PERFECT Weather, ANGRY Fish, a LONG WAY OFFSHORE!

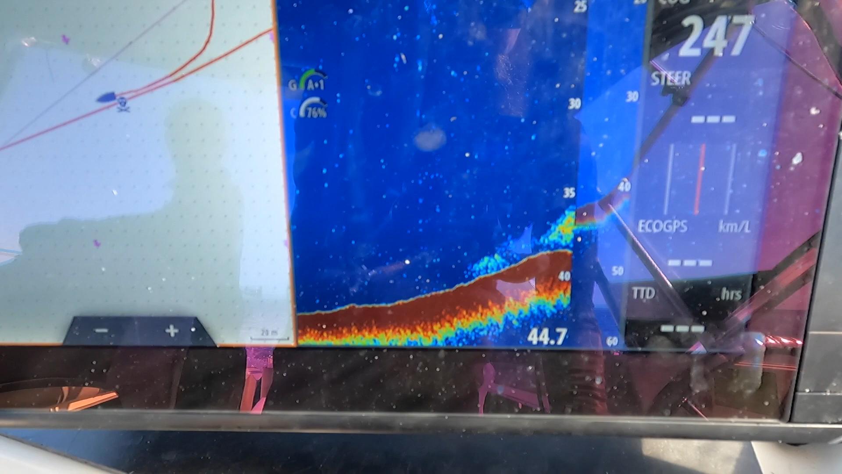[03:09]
all right this is the first spot we're going to look at we just drove up on this it come up out of almost 50 meters you can see there's a whole bunch of stuff there as we slow down it should spread out there should be a drop off here somewhere which we come up on there it goes
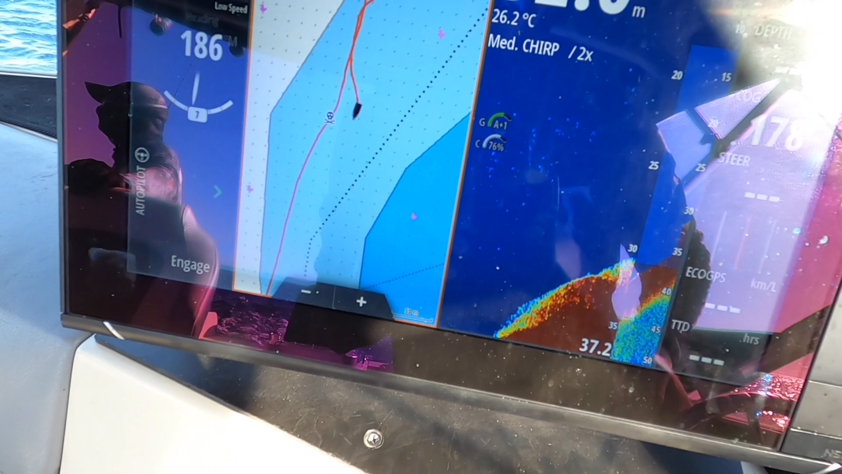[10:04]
On screen: water 26.2°C
the front of this little mark we got here there seem to be a whole bunch of fish holding so we're going to have a little drift through
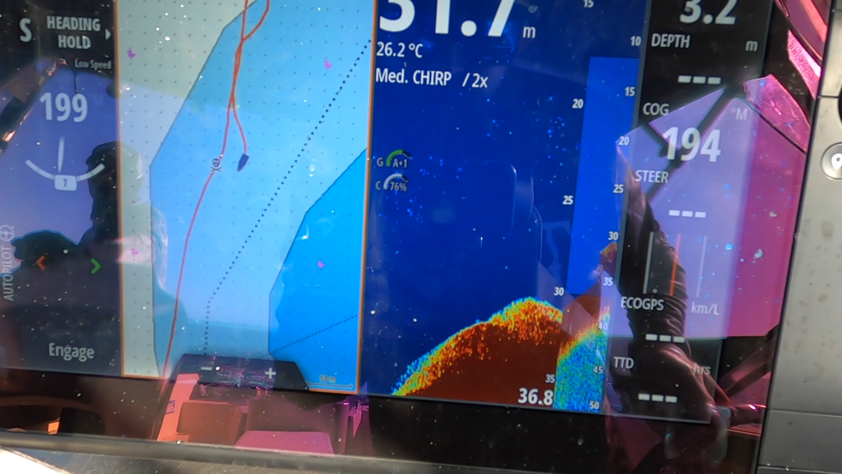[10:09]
On screen: water 26.2°C
we're right on the edge of the reef here so anything could be here so
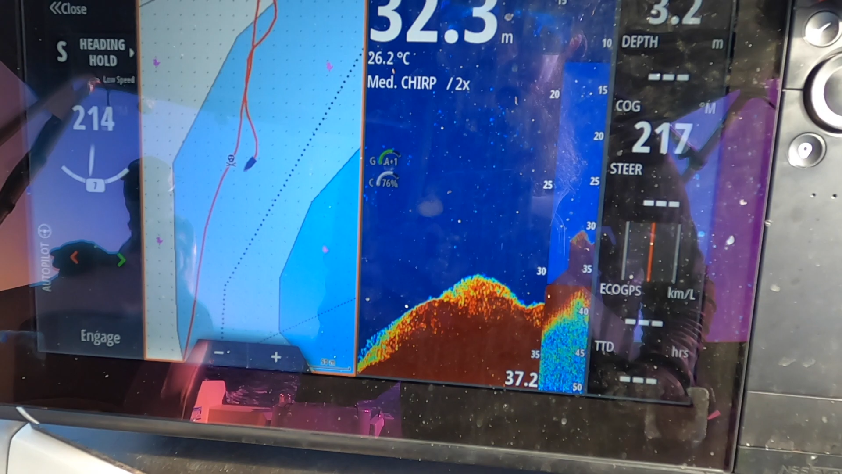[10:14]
On screen: water 26.2°C
fingers crossed it's something decent and no more chinaman
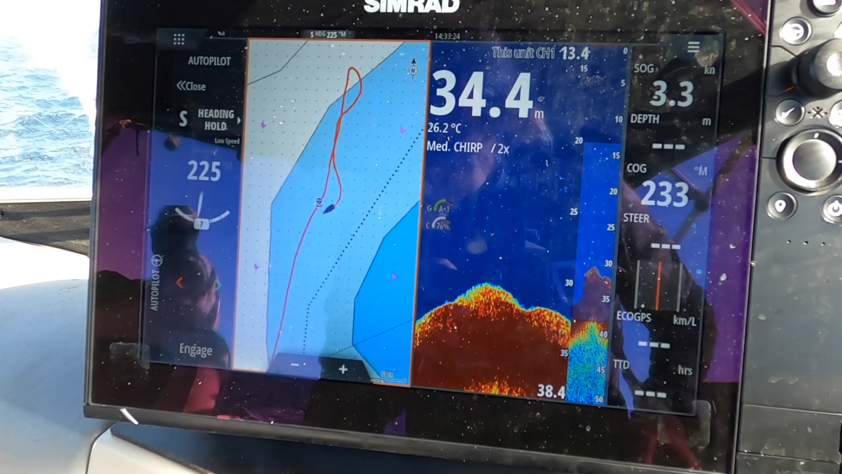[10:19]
On screen: depth 34.4 m, water 26.2°C, speed 3.3 kn
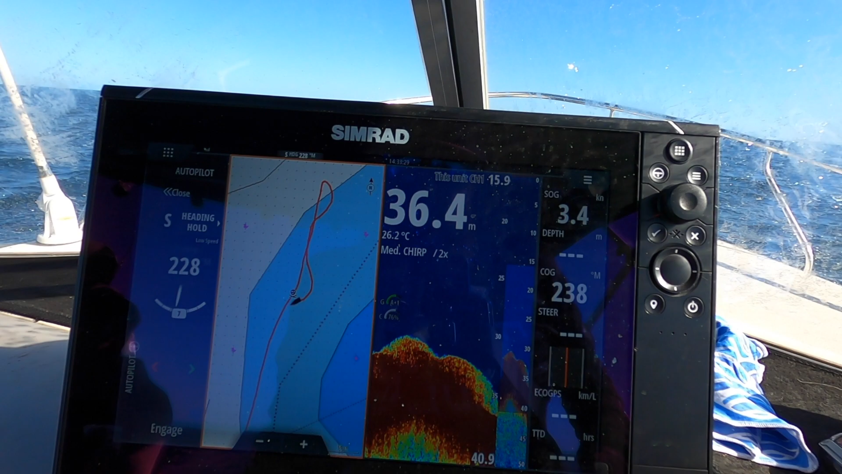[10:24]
On screen: depth 36.4 m, water 26.2°C
there you go front side fish marking more fish marking
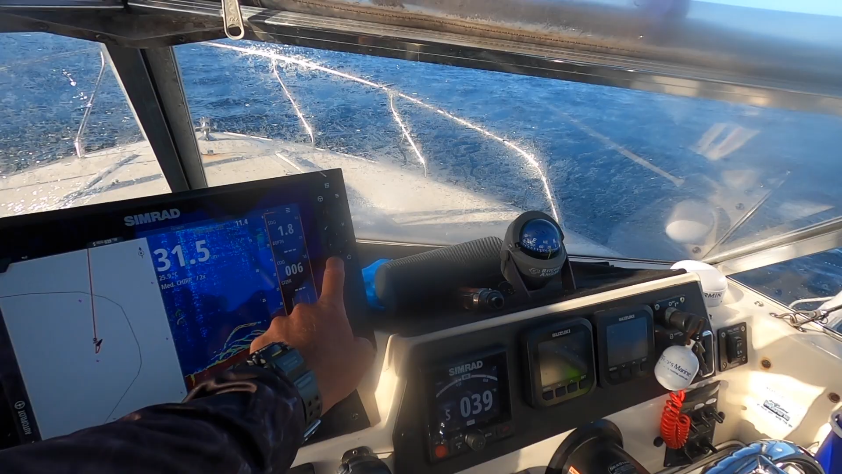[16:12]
Sharky. No, it's bang on. That's the fish we sounded as we went past.